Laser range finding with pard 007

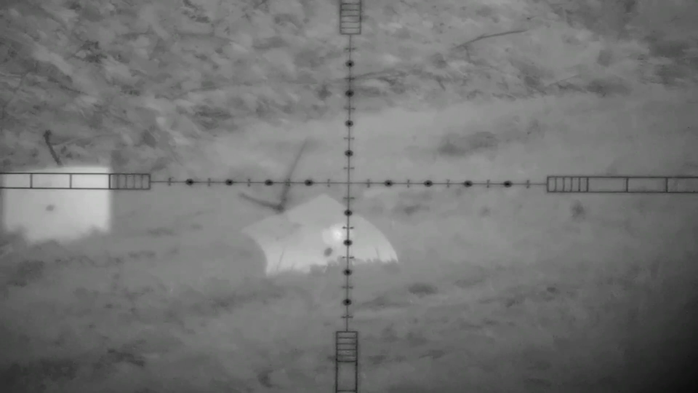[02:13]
just rushing through this really just just showing you really how you can range find using the laser
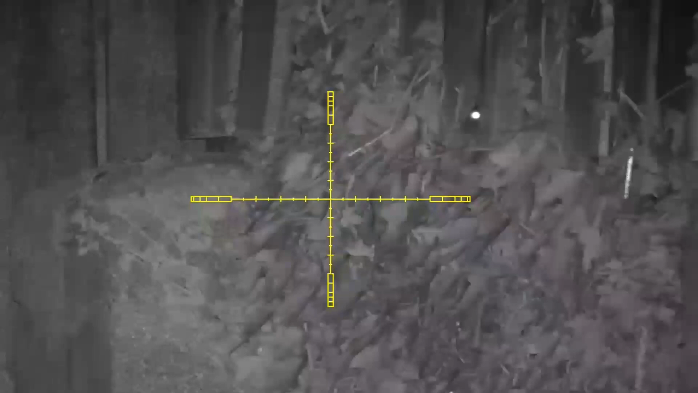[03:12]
this was a little bit of rat and I did a couple of weeks ago pretty damn poor night really only saw five rats all night not
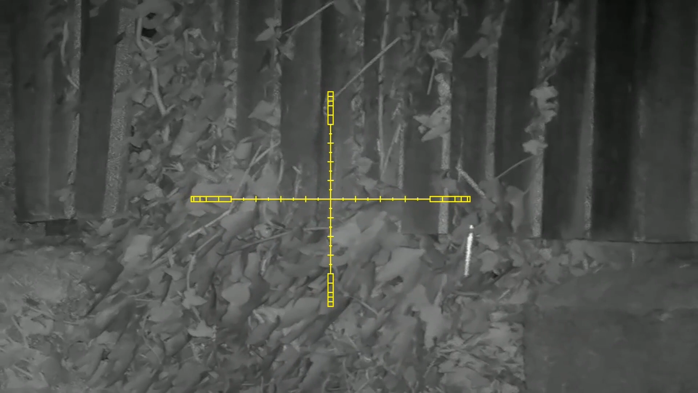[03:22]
really a lot to shoot at there just just managed to get in behind it's eye I didn't retrieve that one because it didn't fall from underneath the galvanize
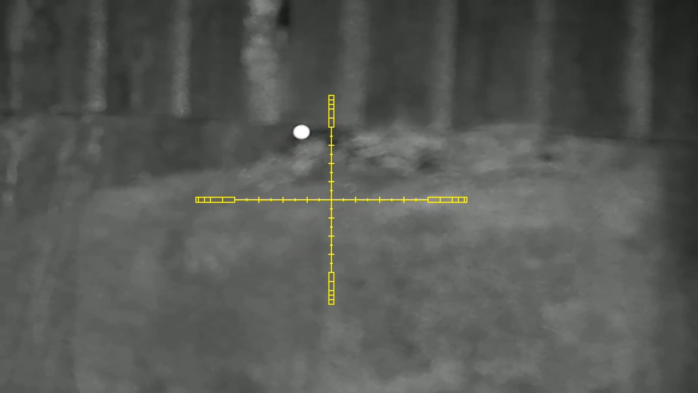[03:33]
another one there again just enough to shoot at
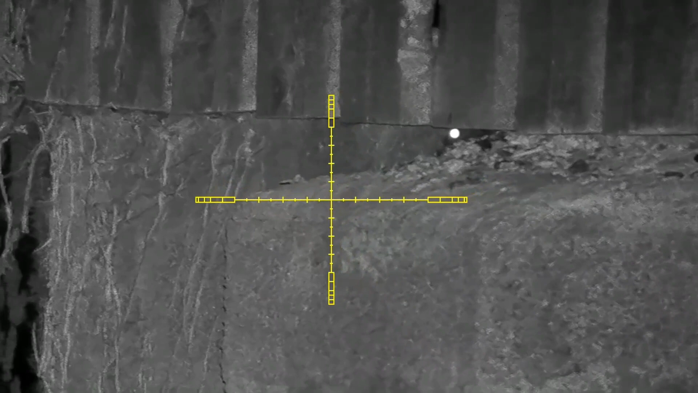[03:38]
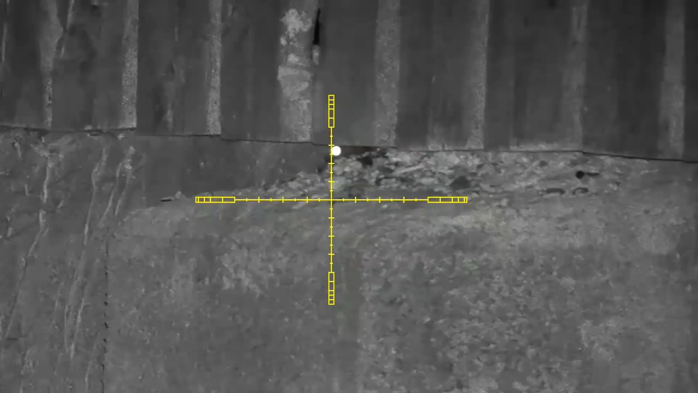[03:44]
about a quarter of a milder old over here again just behind the eye
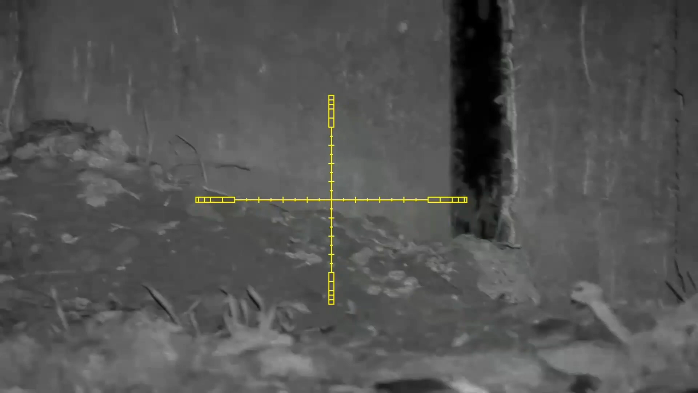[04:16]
just having a bit of a dicky fit in behind there
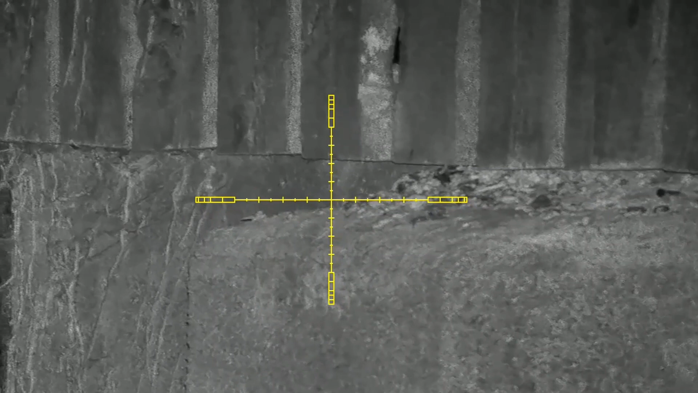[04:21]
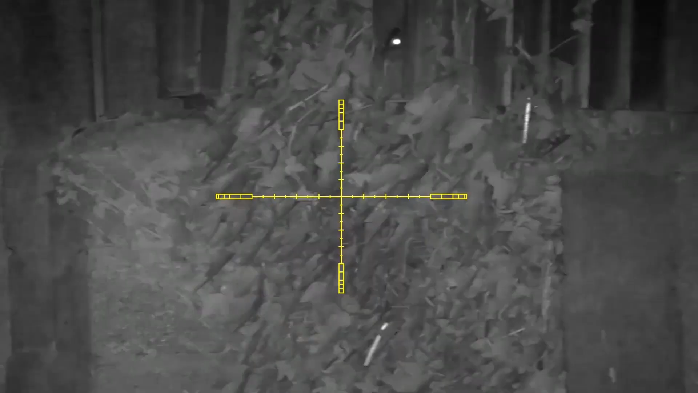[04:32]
this is another one pretty much in the same place just a few meters down again not a lot to shoot at
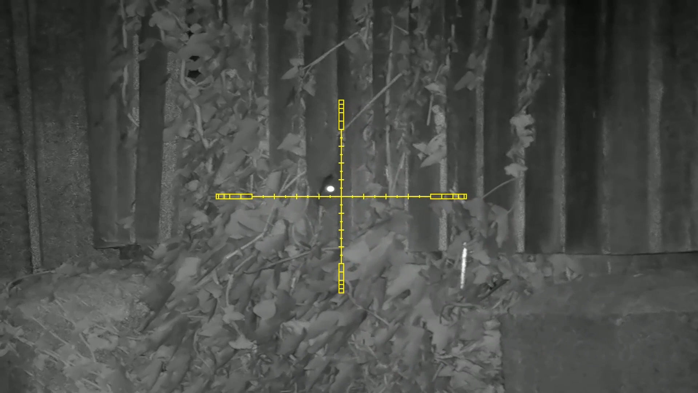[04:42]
but just manage to get in behind it's eye with a bit of helicopter tail going on with that one
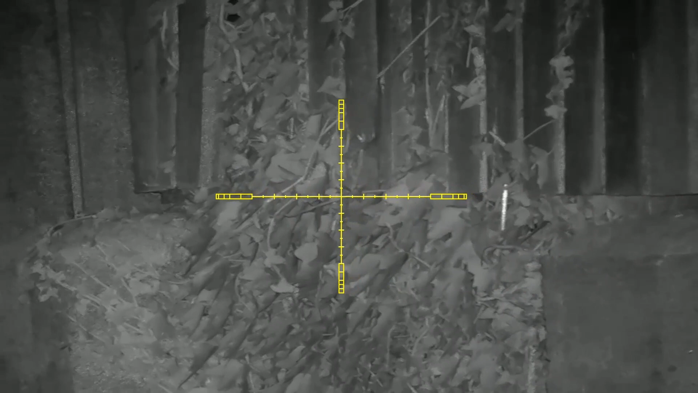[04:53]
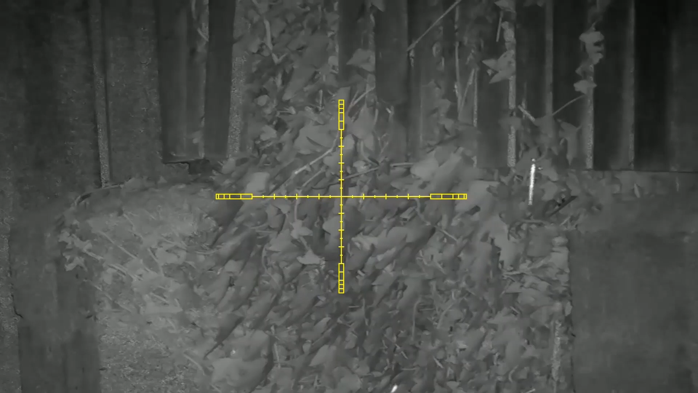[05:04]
didn't retrieve any of them and this was the last one I shot the fourth one and the fifth one's here to the side but it buggered off as soon as I shot this one
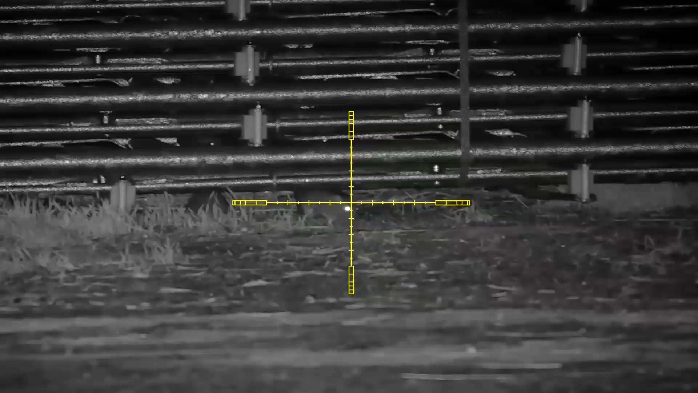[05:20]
this one was 32 meters about 35 yards
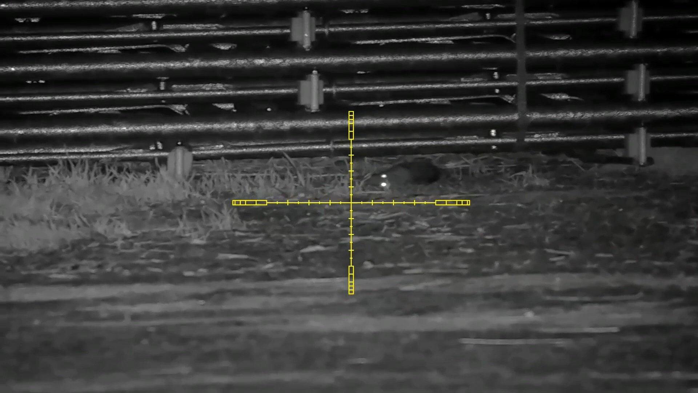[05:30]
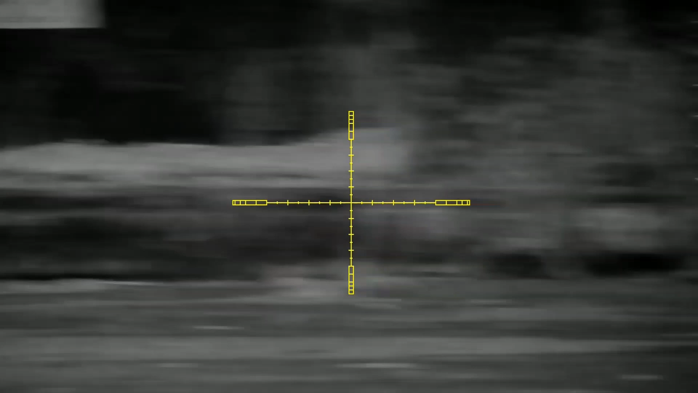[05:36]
just scanning see if there's anything else
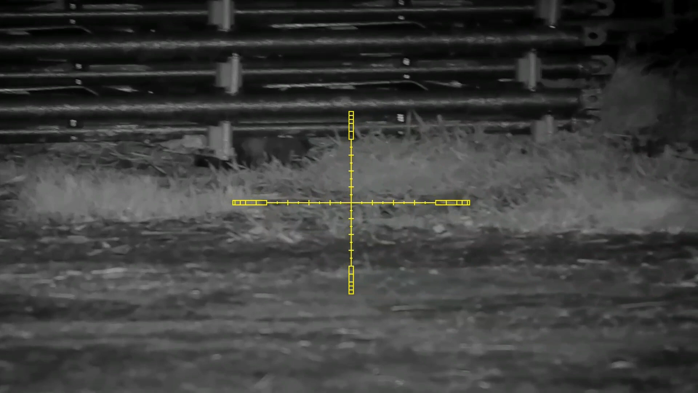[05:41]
bit of a slow motion on this one oh just in behind the eye below the ear